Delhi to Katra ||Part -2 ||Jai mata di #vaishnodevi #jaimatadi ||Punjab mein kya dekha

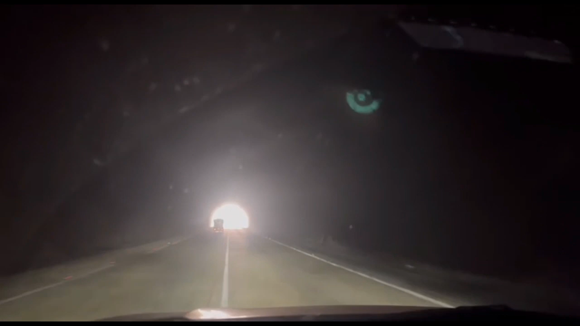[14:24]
अब देखिए बिल्कुल आपको यह बैक टू बैक है दीनो टनल ना एक साथ ही है मतलब फटो इस दिस्टेंस पे हैं दोदो मिनट के फिर अब देखिए नेक्स्ट इसके बाद एक हो टनल है एक हो टनल आ गया तो इसने गैप